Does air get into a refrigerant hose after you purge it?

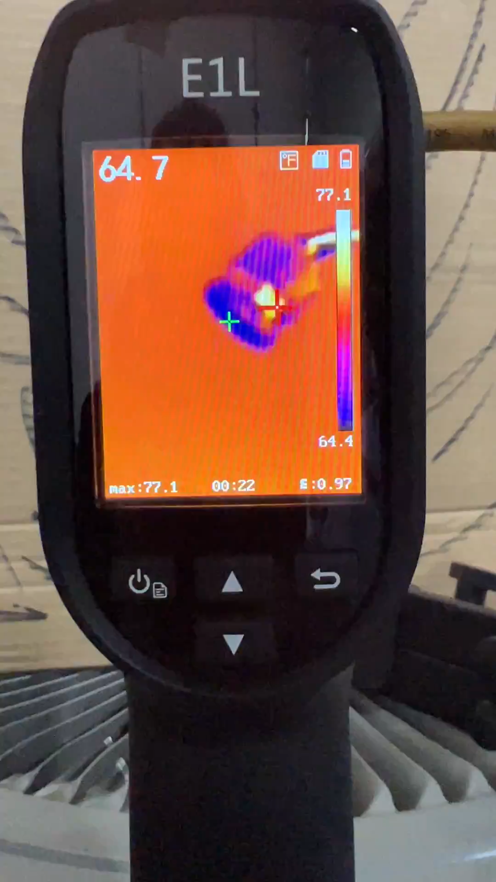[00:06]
I'll show you after we do a little demo here, but I'm just going to barely crack the valve on this, and you're going to see a small amount of refrigerant vapor that starts to escape the hose. So you can see there a small amount of trace vapor, and I'm going to go ahead and get it right to where you can just hear it and start to throttle it back.
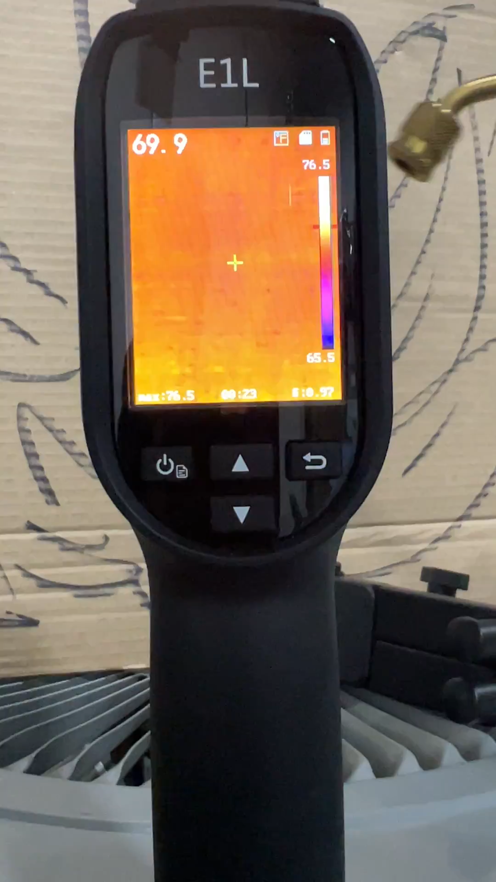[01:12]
I'm going to have them pan over here, and just shoot at the tank, and you can see how I got it hooked up, just vapor on there, so that's how it works.